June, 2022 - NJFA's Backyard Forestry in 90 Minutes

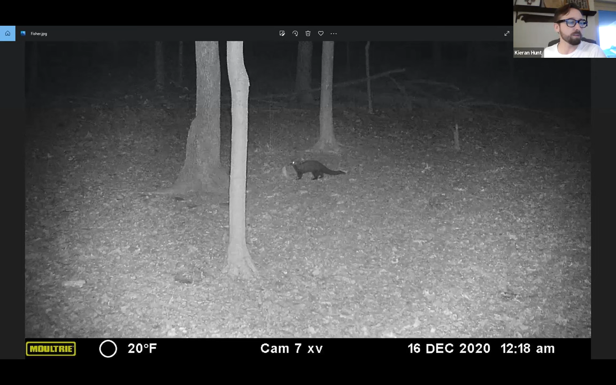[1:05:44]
us so here it is if anybody's interested in seeing a fisher in new jersey that was caught on a trail cam i guess in december 2020 here they're funny critters i mean you see them walking through the woods they look all awkward uh i thought they're very closely related to to otters so they're weasel but they're like almost the size of an otter uh and so they you're like is that an otter running through the woods but it's a fisher yeah i love their tracks i love seeing them up in the adirondacks and they also in deep snow they also are capable of taking down a deer that's wild wow